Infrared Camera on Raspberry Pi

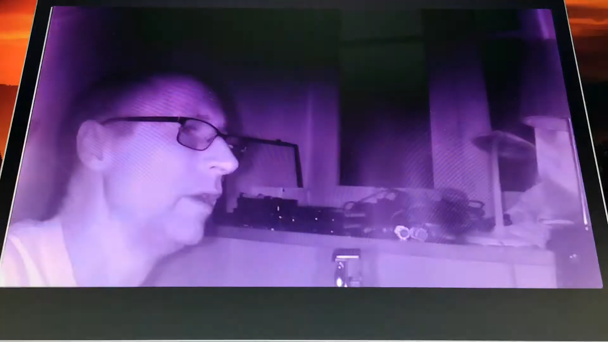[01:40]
it works quite normally but it wouldn't allow daylight and